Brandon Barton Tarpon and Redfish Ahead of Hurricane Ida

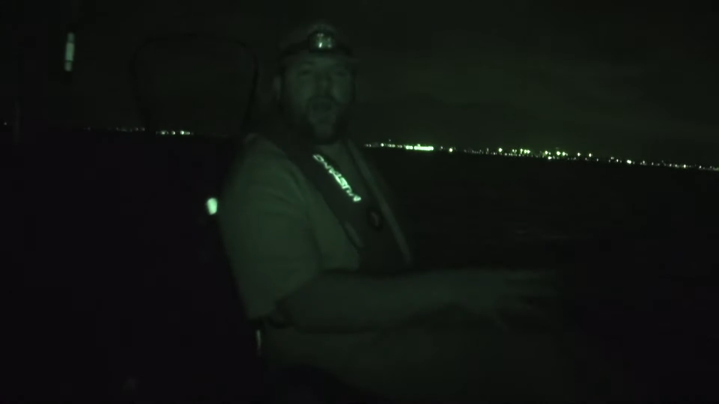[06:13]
right guys we're out here fishing Pensacola Bay with the Torquitos we're gonna try to sight fish some bull reds maybe some tarpon possibly some triple tail let's see if we can find any cruising fish cruising down the light line and throw some artificial lures at them and see what we can put in the air and see if we can get a bull red or two so we got a little bit of a storm that's popped up we're kind of underneath the
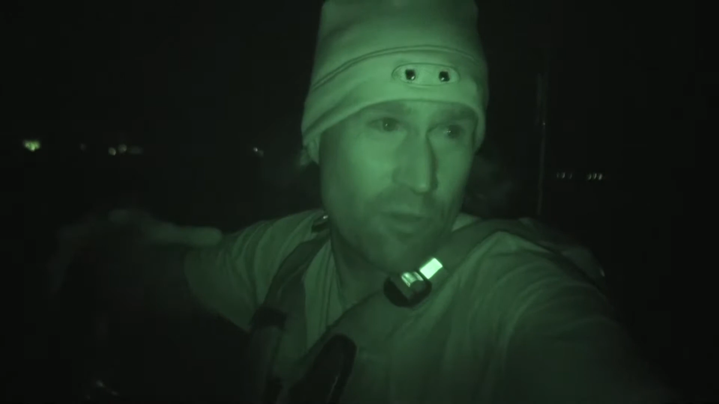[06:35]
bridge we got some pretty big waves rolling in but not so much that we need to roll roll back to shore uh we're hoping it passes here pretty pretty soon uh we can see it in the distance and uh well it's pretty good wind on us a couple breaking waves here and there